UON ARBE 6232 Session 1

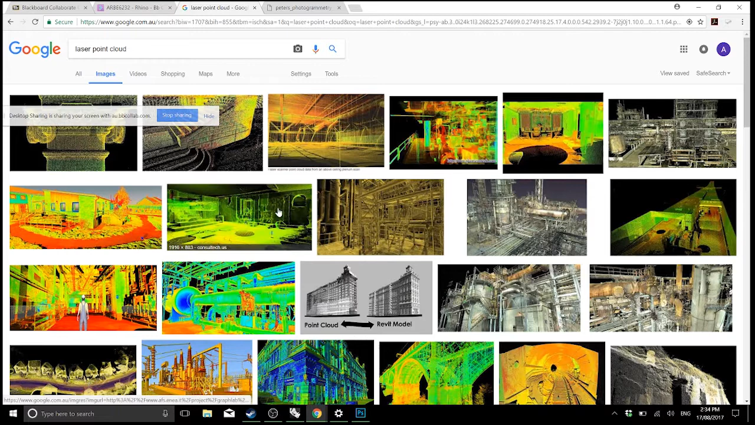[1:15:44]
can see this guy here what what people have done is they've just gone around taking photos of him in in a 360